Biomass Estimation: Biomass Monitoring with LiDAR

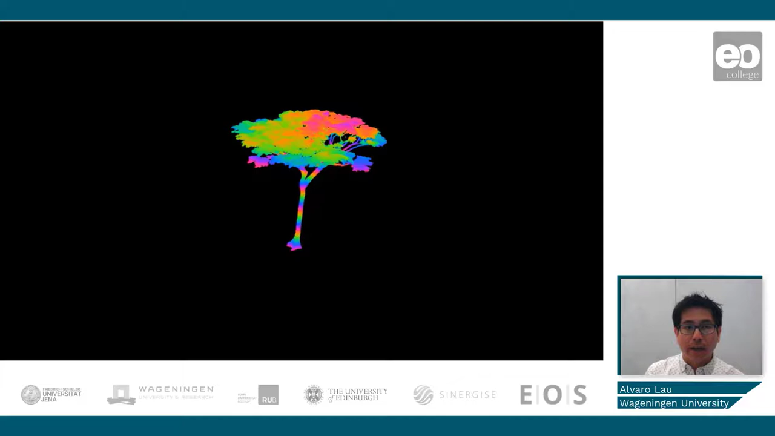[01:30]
LiDAR help us to estimate the above ground biomass of trees by recreating the 3D structure of the trees. This cannot be recreated with traditional fieldwork measurements.
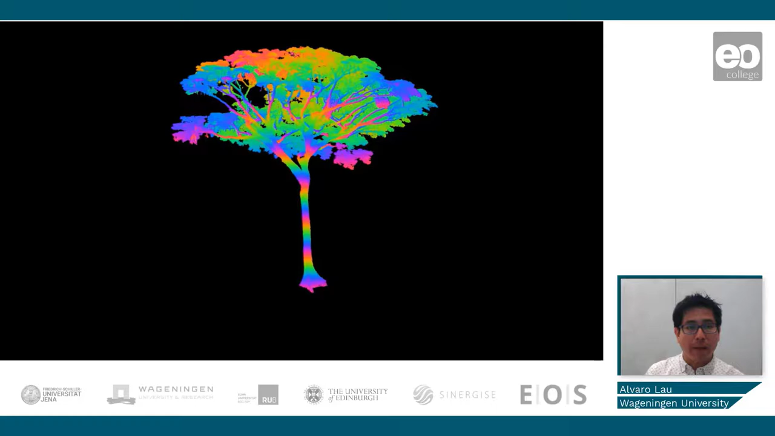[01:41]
With algorithms, we are able to differentiate between what is a branch and what are the leaves,
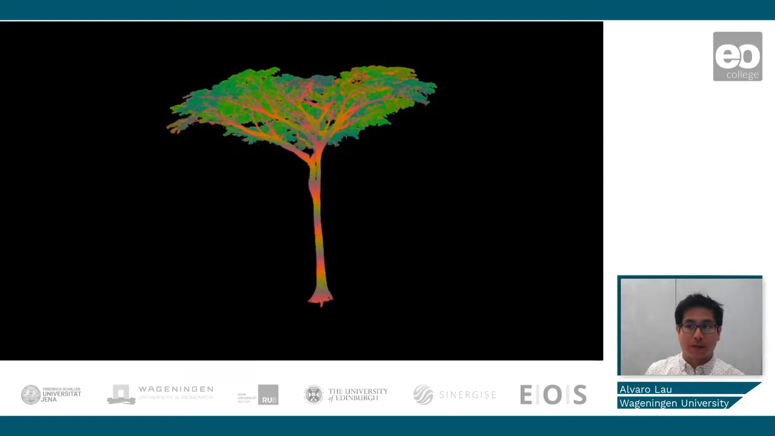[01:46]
and able to fit cylinders into the tree-point cloud,
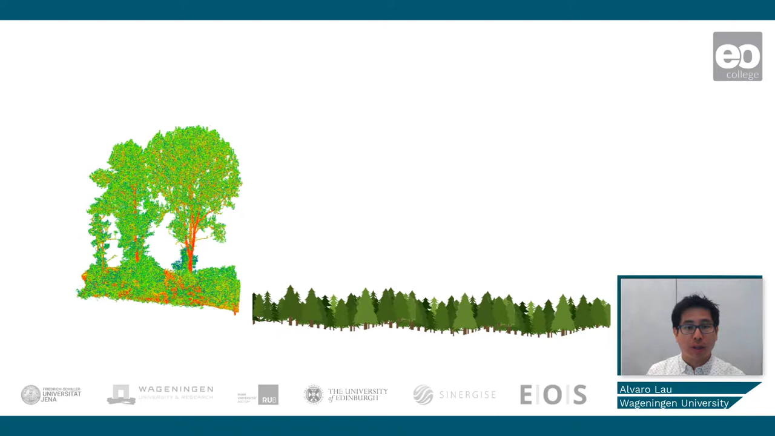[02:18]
we are able to capture the 3D structure of forest plots and create good estimates of forest AGP.